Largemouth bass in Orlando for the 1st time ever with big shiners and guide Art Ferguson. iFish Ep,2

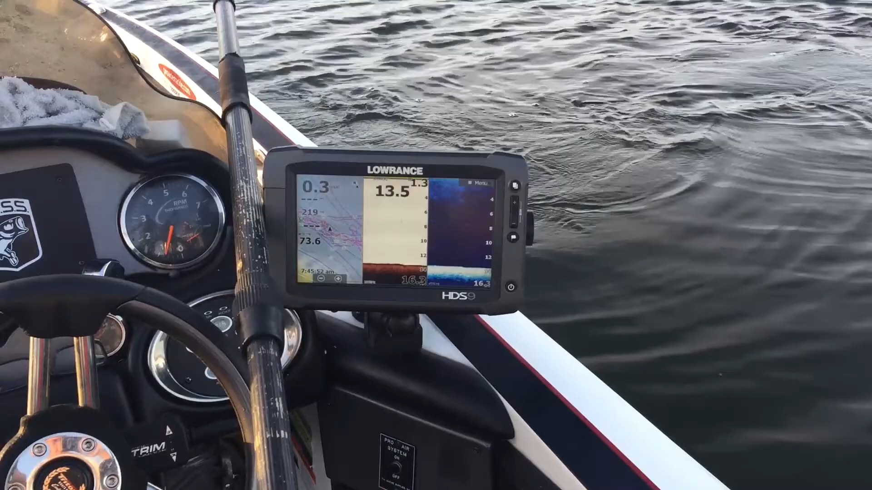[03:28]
Oh yeah, now you can see them on the graph there, can't you? Yeah. Yeah, here.